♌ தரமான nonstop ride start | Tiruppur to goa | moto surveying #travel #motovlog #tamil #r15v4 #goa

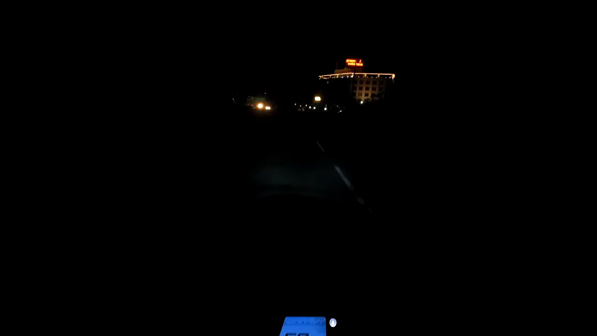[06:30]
காய்ஸ், நம்ம சேலம் சிட்டிக்குள்ளே என்டர் ஆகிட்டோம். ரொம்ப நேரத்துக்கு முன்னாடி ஆயிட்டேன். கிராண்ட் எஸ்டன்சியாவா
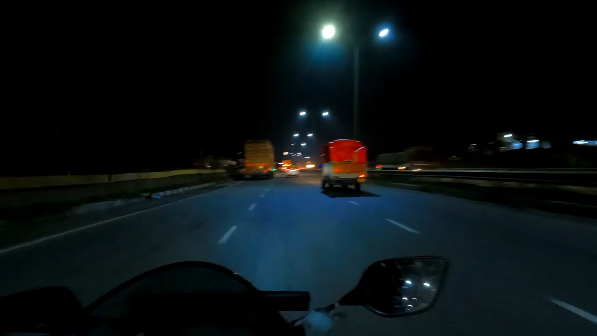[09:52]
பகல் மாதிரியே லைட்டு போகிறக்கு எல்லா பக்கமும் லைட்டு ஜிகு ஜிகுன்னு போட்டு வச்சுட்டு இருக்குது.
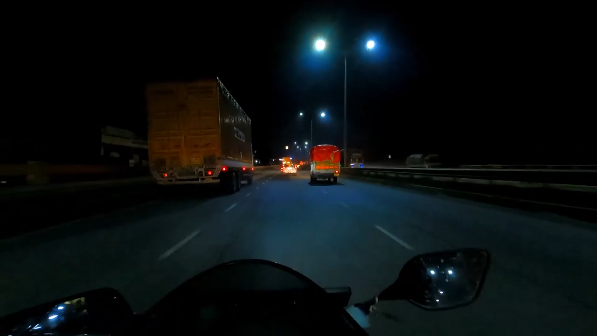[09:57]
அதாங்க ஒசூர், நாங்கள் ஷிஃப்ட்டை முடிச்சுட்டு வந்தால் கூட இப்போ என்ன டைமிங்னா செகண்ட் ஷிஃப்ட்டு போயிட்டு ஓட்டி பார்த்துட்டு வரவங்களோட டைமிங் இது.
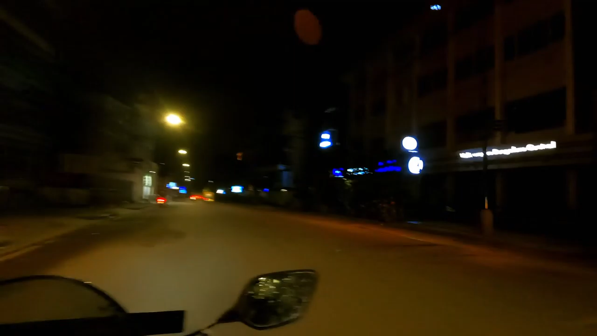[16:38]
நம்ம ஊரில் 10 மணிக்கு மேலே டிராஃபிக் ரூல்ஸாவது ஒன்றாவதுன்னு கிளம்பிடுவாங்க.
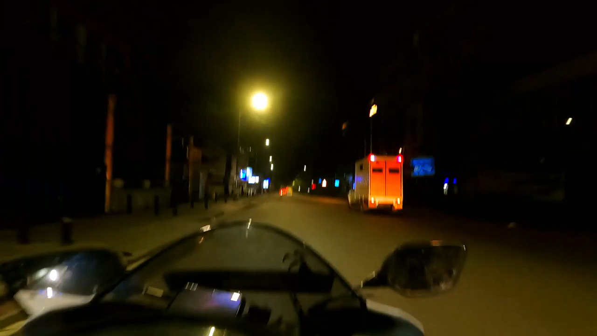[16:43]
இங்கே பார்த்தா நைட்டு 4 மணிக்கு கூட டிராஃபிக் ரூல்ஸை கடைப்பிடிக்கிறாங்க. அந்தளவுக்கு ஸ்ட்ரிக்டாக இருக்கும் போல் பெங்களூரு. என்ன கருமண்டா இது!